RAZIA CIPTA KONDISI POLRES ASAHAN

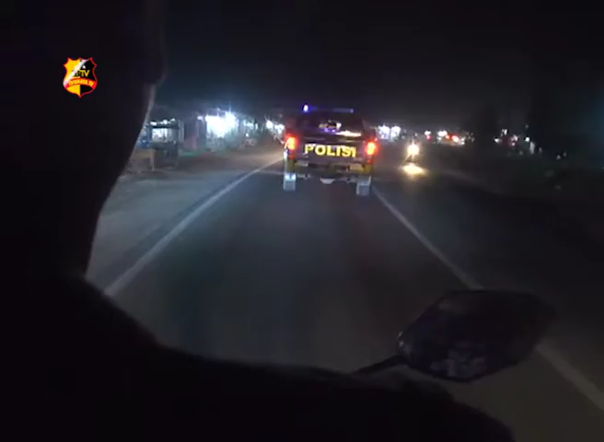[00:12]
Petugas gabungan dari Polres Asahan, TNI dan Satpol PP Kabupaten Asahan melakukan razia cipta kondisi di seputaran kota Kisaran.